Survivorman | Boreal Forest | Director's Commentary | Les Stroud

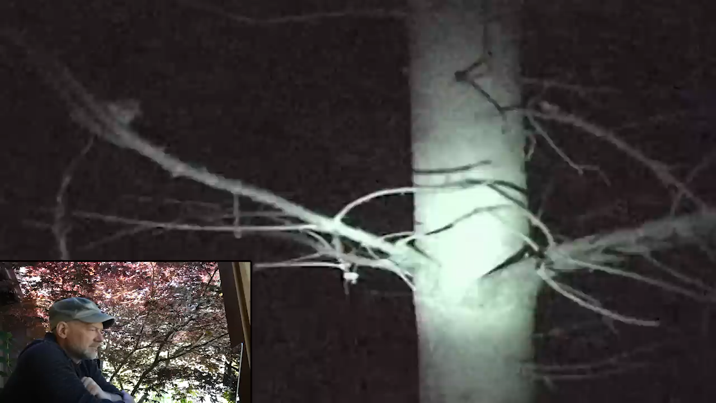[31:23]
When you first think you have enough, then make it five times bigger if you want to make it through the night. There's nothing worse than running out in the dark. You can see the struggle that I'm having there.